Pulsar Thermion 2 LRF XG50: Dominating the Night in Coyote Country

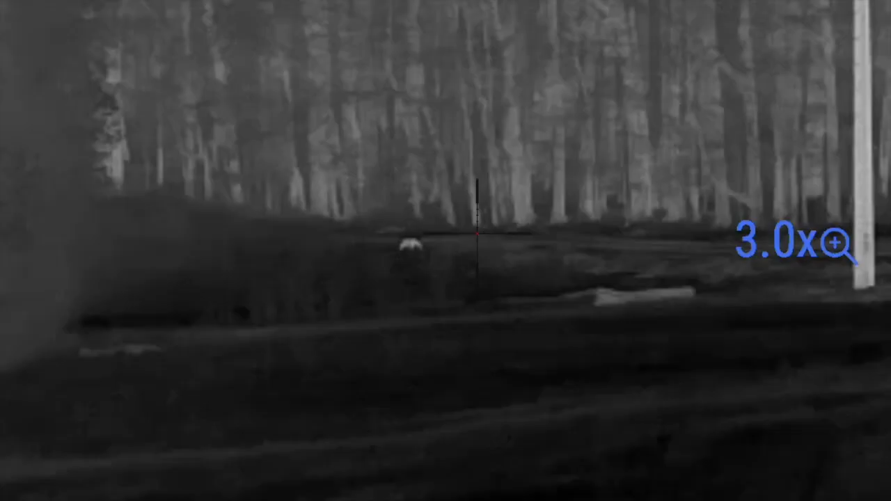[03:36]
Way on out there. There's a coyote way out there. Right behind you, on the second power pole.